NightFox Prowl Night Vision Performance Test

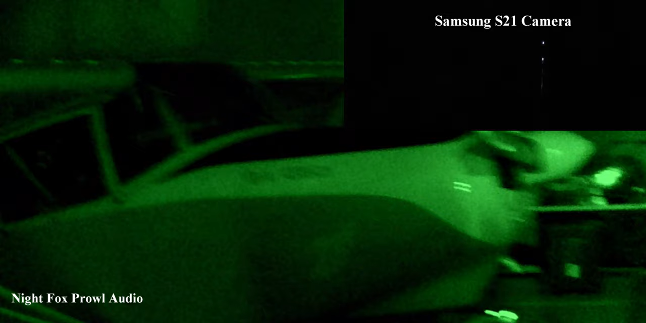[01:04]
You can still see it's daylight outside. Let's get a walk around here. You can see when you're walking, there's a lot of delay. Now in dark areas, you don't see anything. Both of these cameras are side by side. We'll turn it up to IR level 1. There are a total of 5 IR settings.
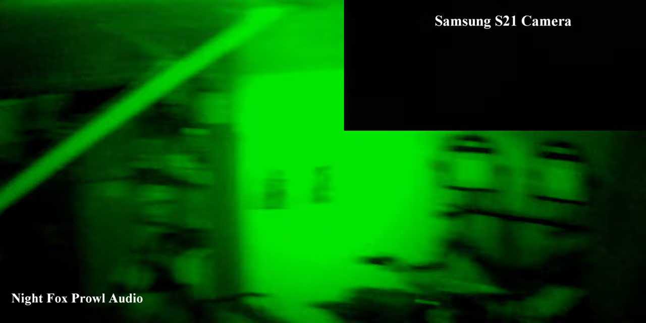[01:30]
The first 3 are in the 940 wavelength. The last 2 are in the 850 wavelength. As the IR number increases, it becomes brighter. Settings 4 and 5 are the only 2 visible to the human eye.
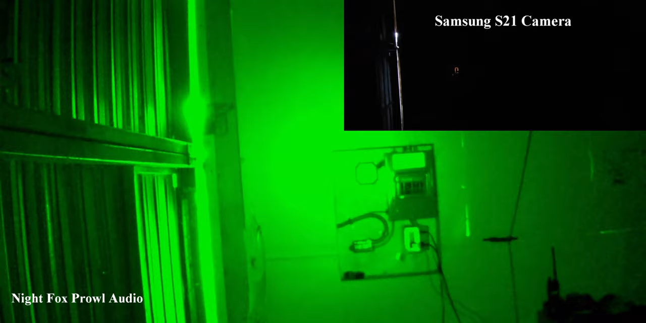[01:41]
See the light coming in from outside here. Also, how does the audio sound compared to the Samsung S21 phone?
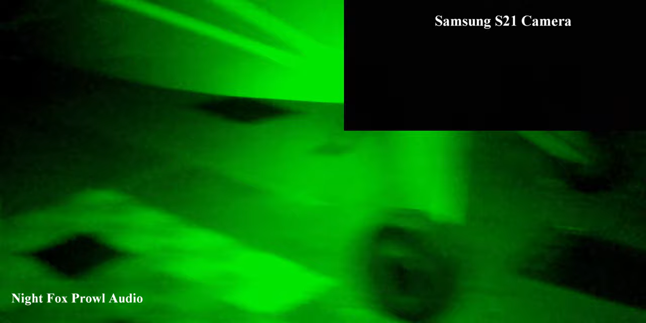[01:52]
All right. We'll turn the IR up. Level 2. Level 3. This is 940. Here's 850. This is IR level 4.
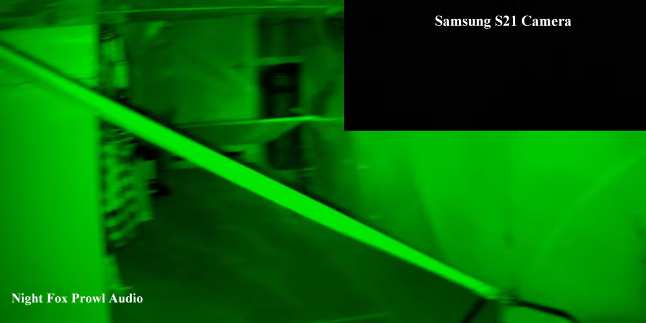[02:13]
Both the cameras are still side by side. IR level 5. I believe this is the highest setting. This is 850 also.
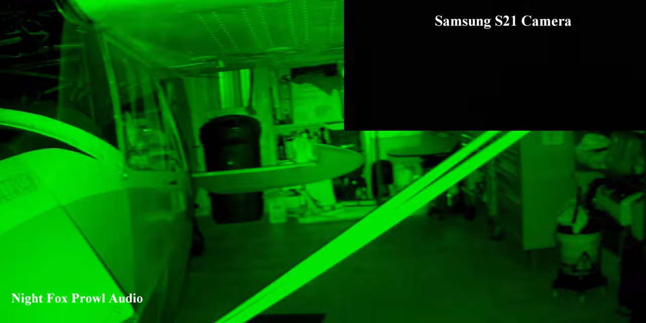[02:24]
All right. This is just to show you what your eye is going to see.
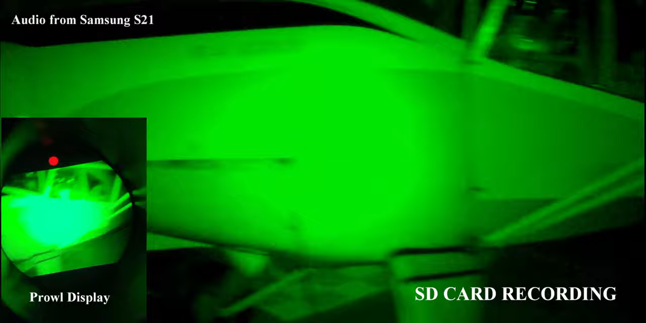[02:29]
Looking around.
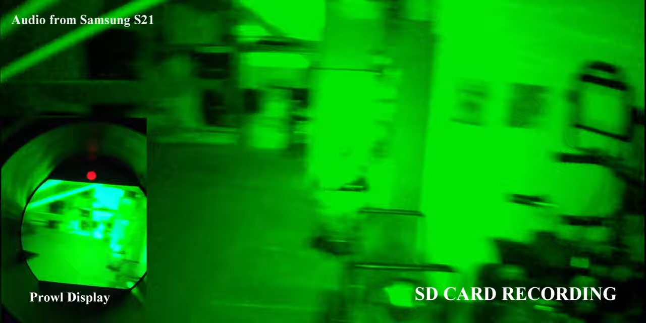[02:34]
I think the recording may be better than what you're seeing with your eye. You can see in the center of the screen, there's a large glare, especially on reflective surfaces with the IR illuminator on. This is especially noticeable through the lens. This is a dark room. There are some cracks in the door so you can see some light through.
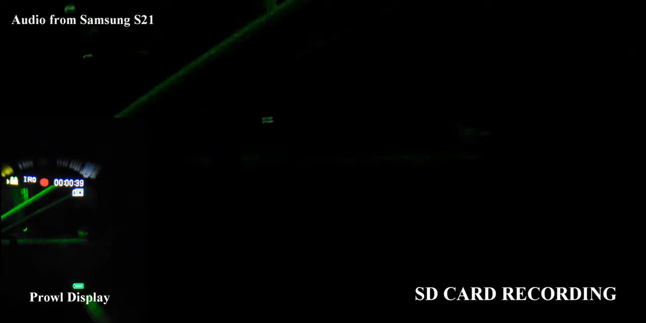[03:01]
So this is what it looks like with zero IR in nighttime mode. But you can see there's some light over here. Now I turn the IR on.
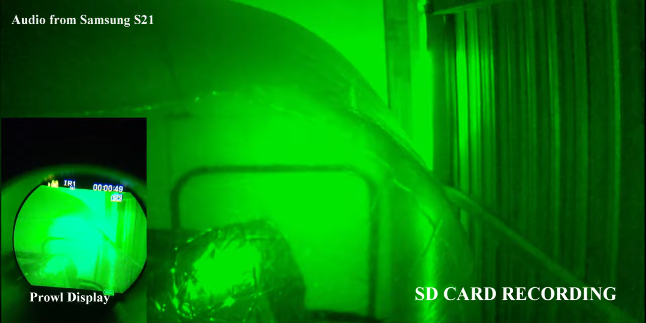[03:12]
This is IR level 1.
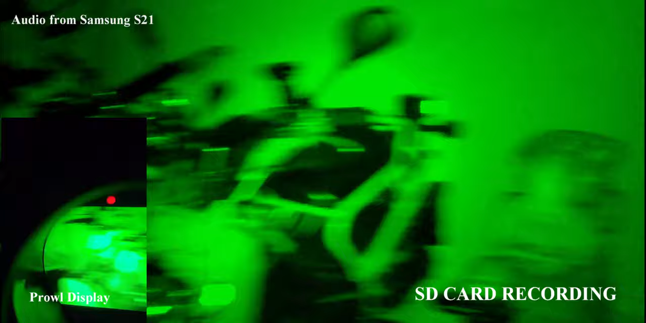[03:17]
You can see when you're looking, the screen refresh rate, it's set to 30 right now.
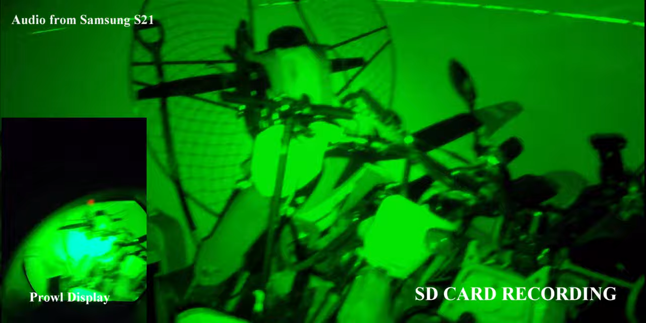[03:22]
You set it to 60 and it actually locks up. So I'm just leaving it at 30.
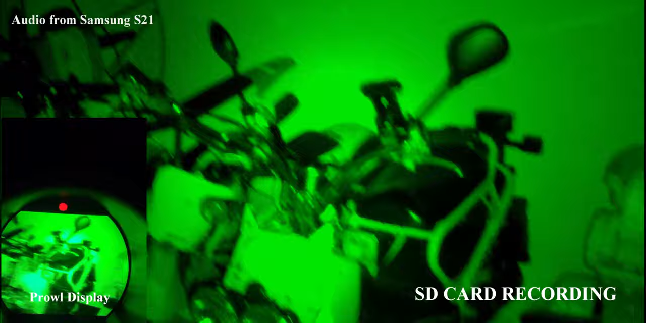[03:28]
I hear there's a firmware update, but this is what we're dealing with for now. This tree here on the left is 20 yards,
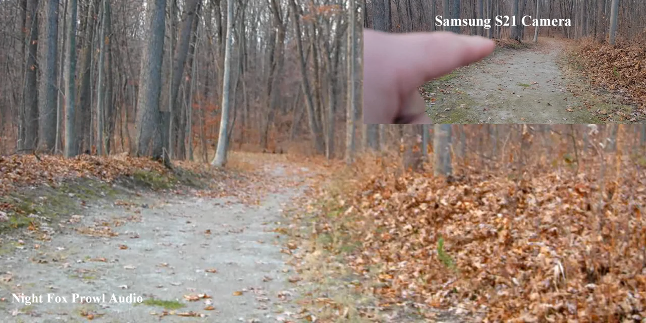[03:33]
40 yards, 50 yards, and the end of that trail down there is 75 yards. We'll compare all this at night.
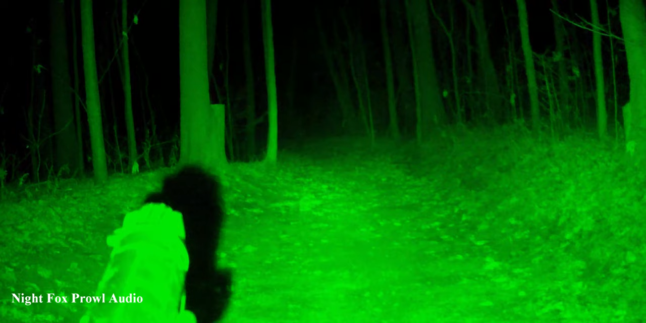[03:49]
Okay, the tree on the left right here is 20 yards. That one is 30. The one down there is 50, and the very end is 75.
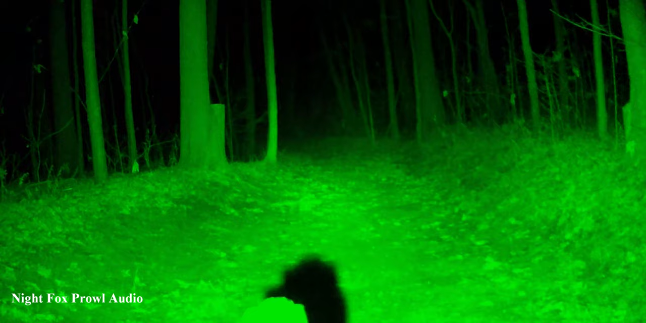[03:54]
That's IR5.
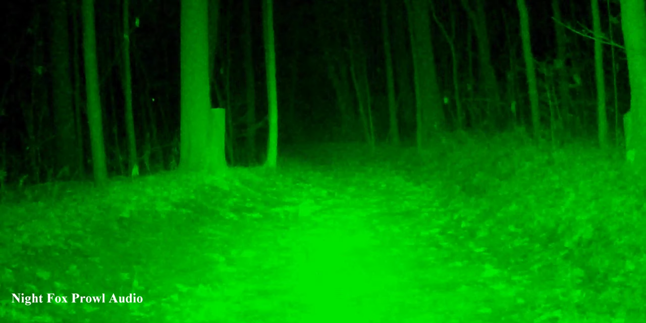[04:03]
Now if I come down, you'll watch the trees fade away. There's IR1.
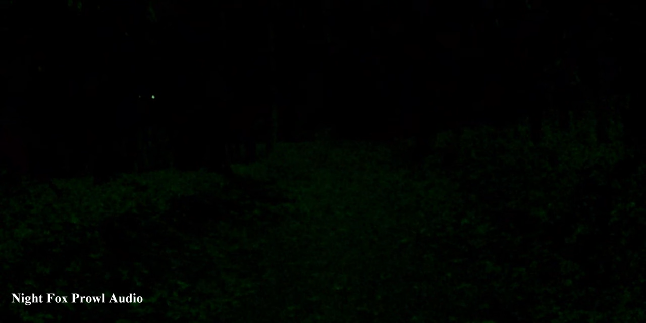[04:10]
IR0. This is all moonlight. And then off. All right, so here's an example of a red dot.
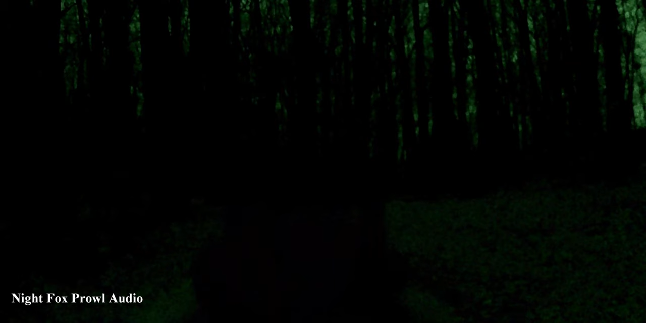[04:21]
So this is IR0.
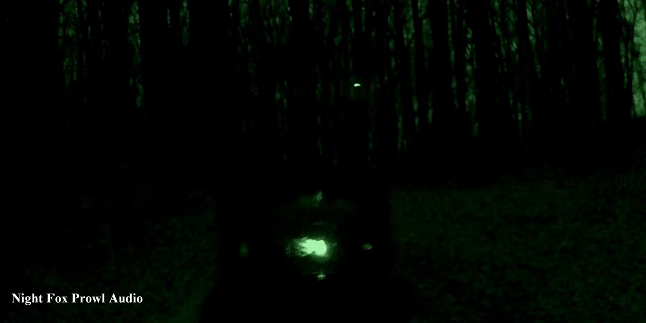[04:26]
Nighttime mode or night vision mode with no IR. As soon as you turn it on, you lose everything.
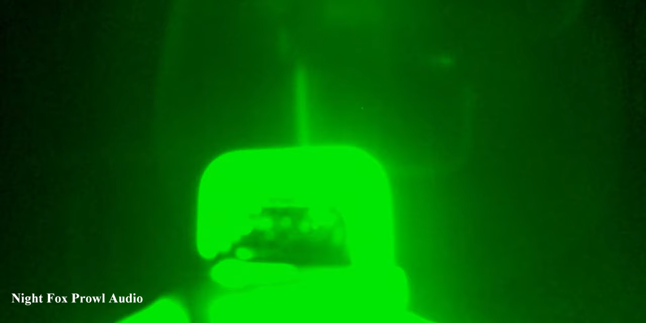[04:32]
You're definitely not going to be able to use a standalone with an optic.
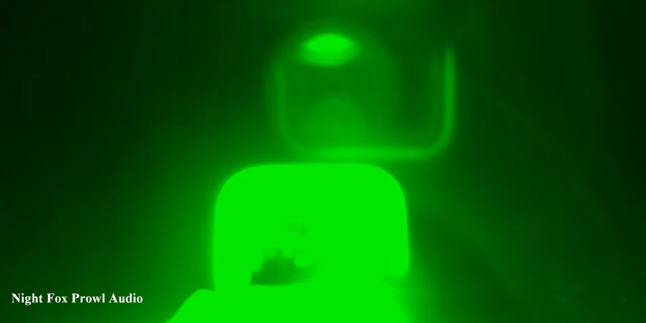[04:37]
You'll need an illuminator in front of the optic.
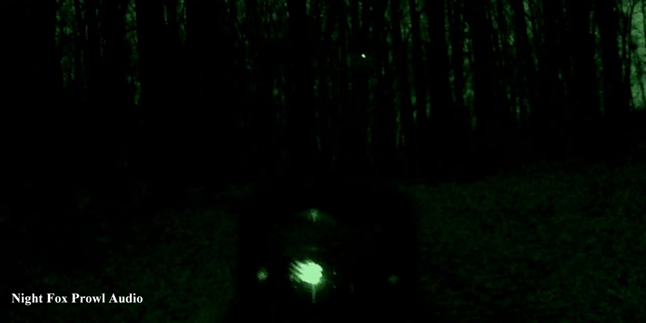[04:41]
Otherwise, it just kind of goes all over.
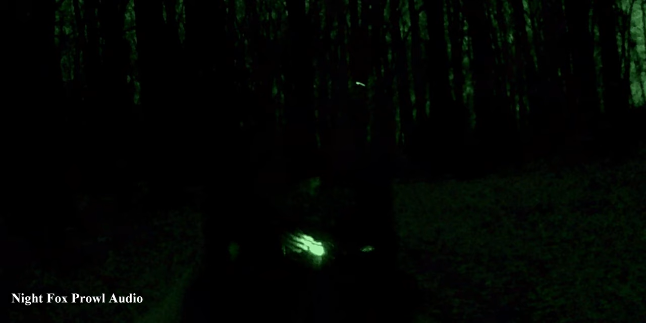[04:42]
But I think that's important to know I didn't when I purchased this. And I just want to show you the red dot with an illuminator.
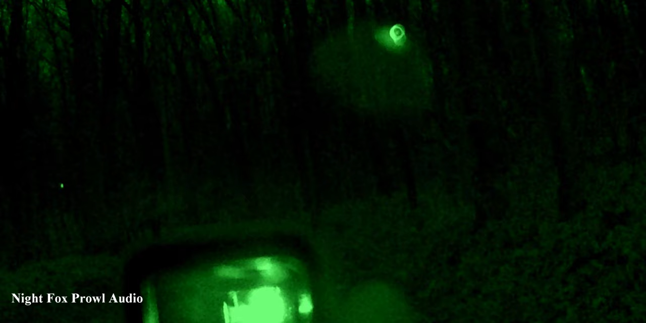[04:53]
So that red dot setting is too bright. So there you go. You want it as dim as possible.
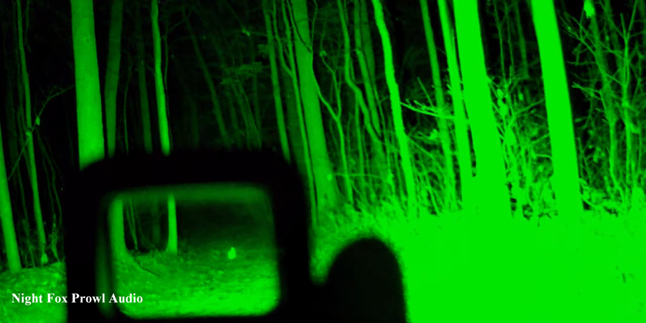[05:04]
And that's what you'd be dealing with with an illuminator in front of the red dot. You're what I'm going to do with ancio. Get down the blue dot! Go, go, go! Thank you.